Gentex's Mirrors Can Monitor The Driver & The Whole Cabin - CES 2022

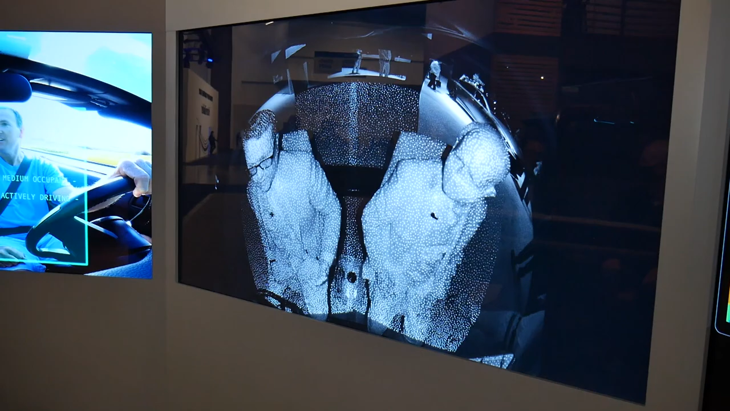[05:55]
thing that this will allow you to do is actually control distance and see distance
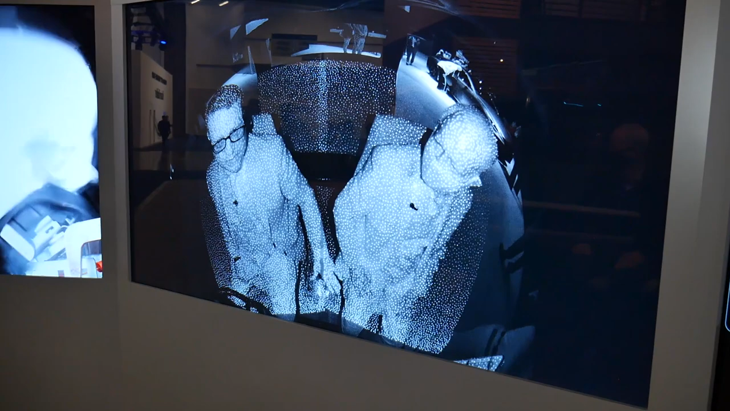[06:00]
and it can measure both y and z axis away from the camera location and